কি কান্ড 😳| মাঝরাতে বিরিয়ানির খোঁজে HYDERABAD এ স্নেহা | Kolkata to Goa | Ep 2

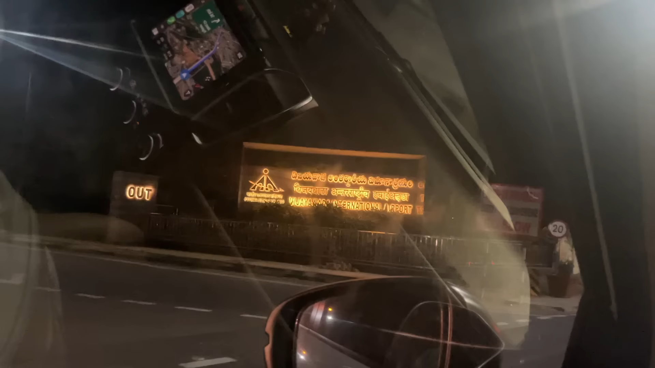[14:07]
আমরা এখন বিজয়ওয়াড়া ইন্টারন্যাশনাল এয়ারপোর্ট ক্রস করছি।
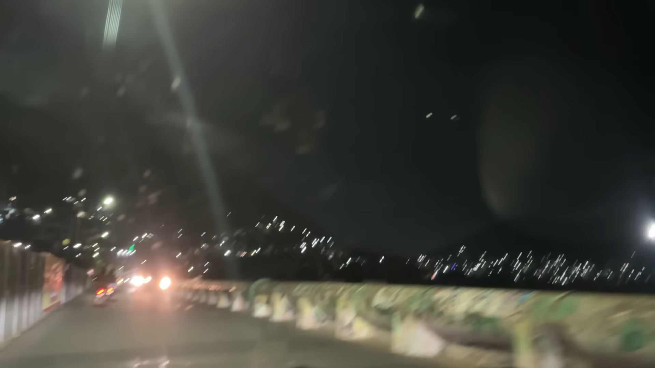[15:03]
এই যে সামনে এটা টিলা, হ্যাঁ এই দেখো সামনে এটা একটা টিলা,
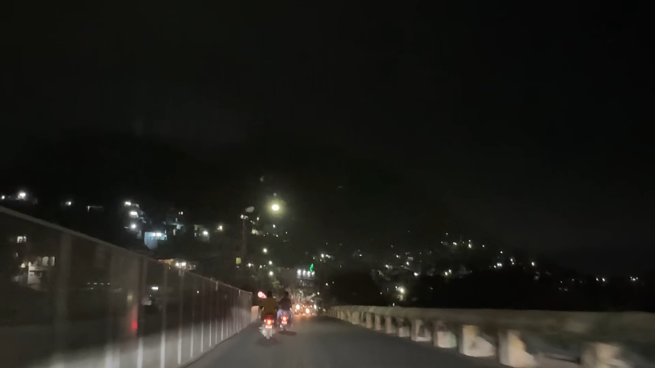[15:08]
টিলা না পাহাড় বলো না, পাহাড় অন্য জিনিস, টিলা অন্য জিনিস।
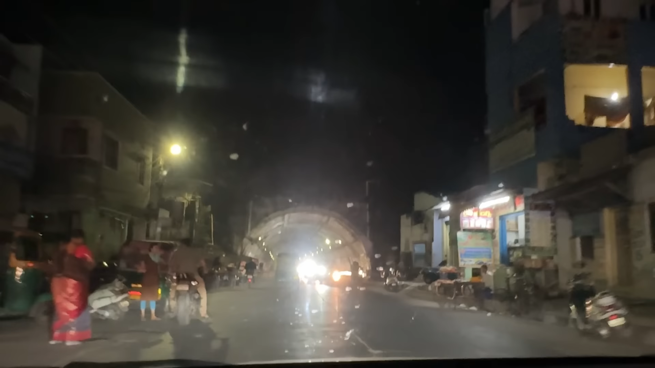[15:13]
আমরা এখন একটা পাহাড়ের নিচের টানেল দিয়ে ঢুকছি।